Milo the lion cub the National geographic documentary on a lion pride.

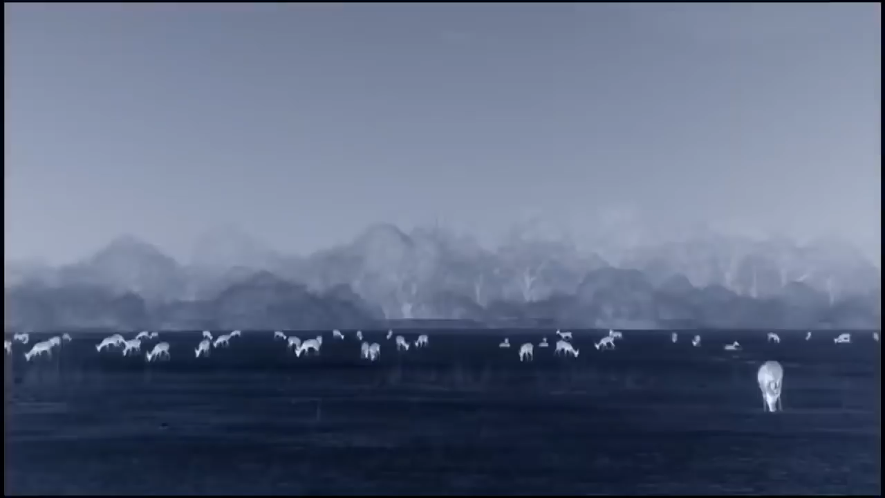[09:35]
The lion's prey is laid out like a giant buffet.
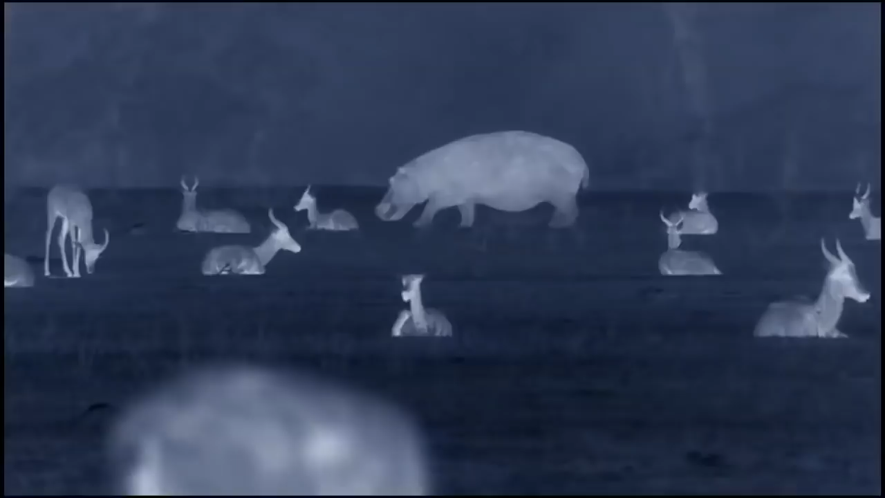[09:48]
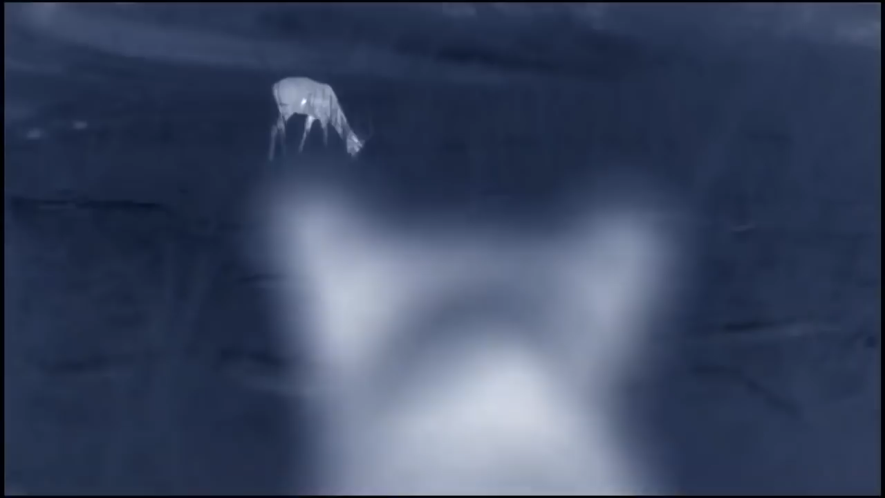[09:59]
The pride's target tonight is puku, a strong and stocky antelope, nearly 3 feet high at the shoulder.
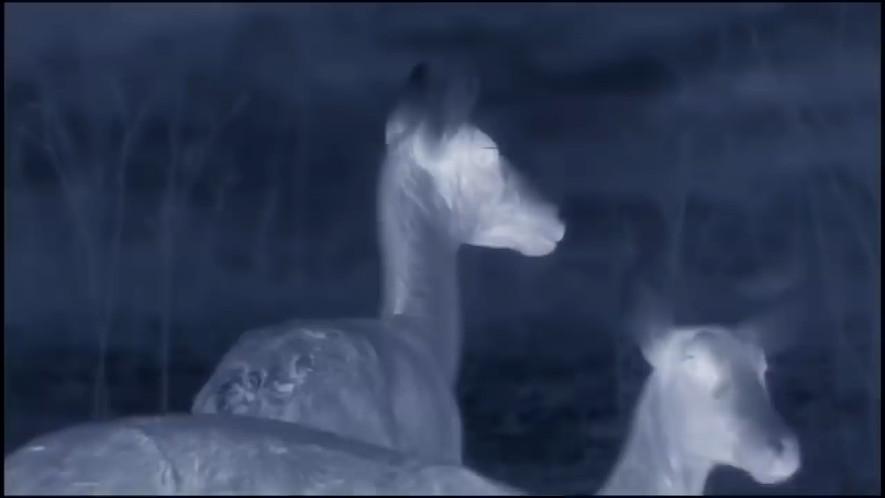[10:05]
They're not large, but an adult provides over 150 pounds of meat. It won't feed the whole pride, but it'll help. The pride spreads out. There are plenty of targets, but that also means lots of eyes and ears to sound the alarm.
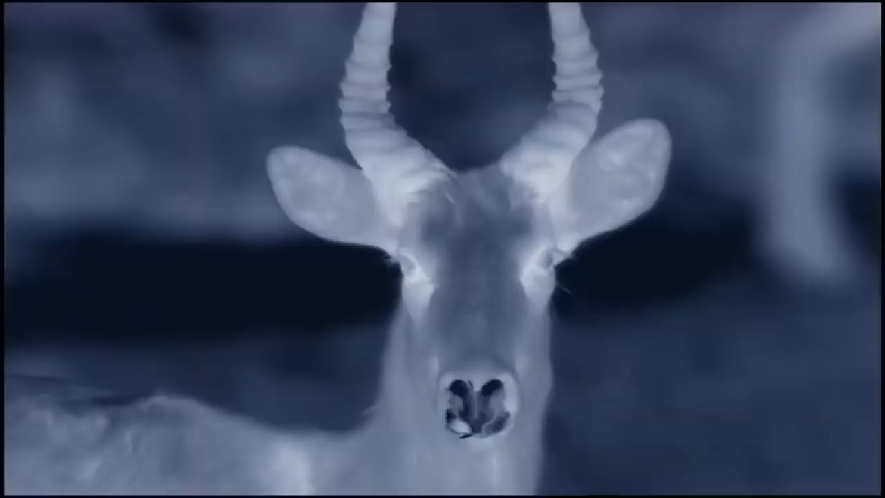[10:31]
Neither the pride nor the puku are distance runners.
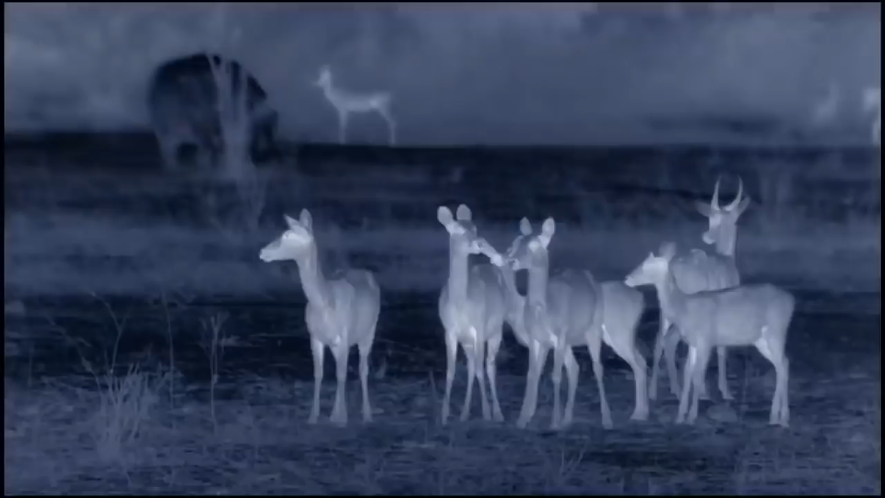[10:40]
Both rely on short bursts of speed. So far, the pride has not been detected.
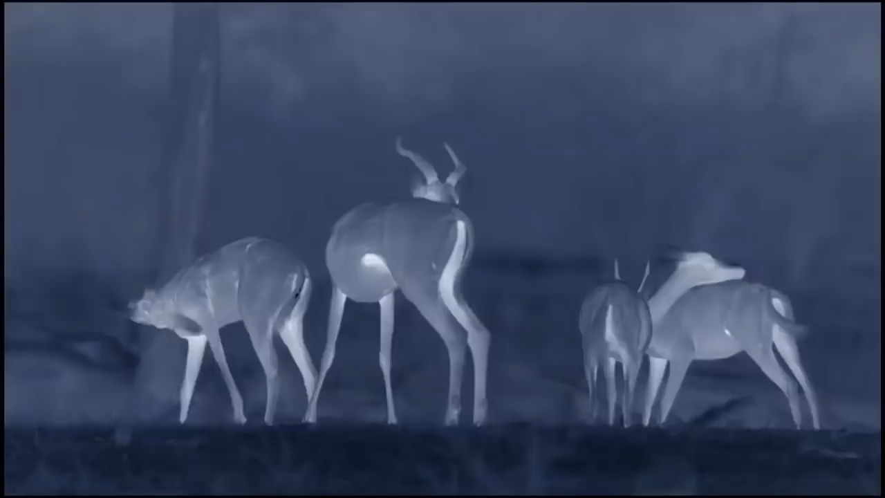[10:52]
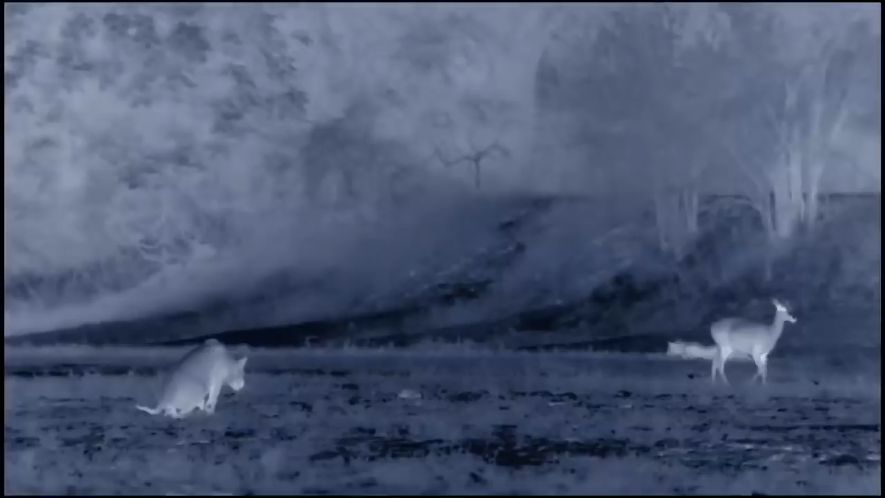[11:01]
They'll need to get within 30 yards to succeed.
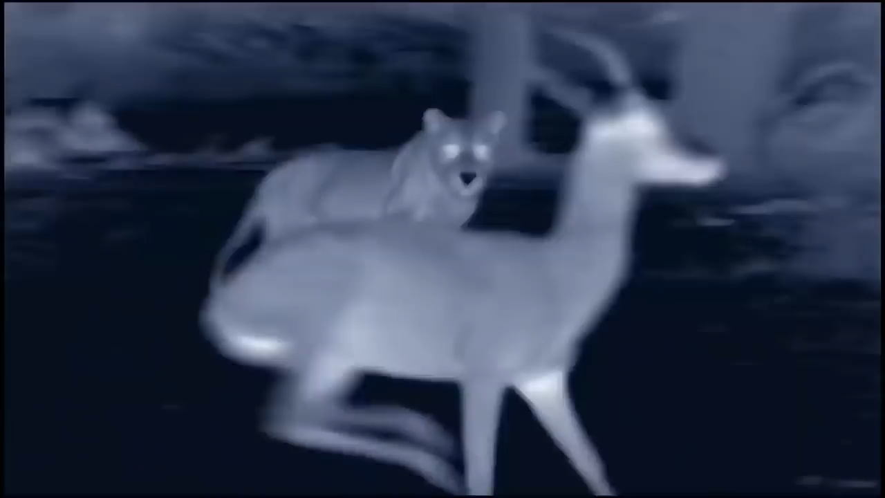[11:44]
Puku were faster. The hunt has failed. Prey beats predator.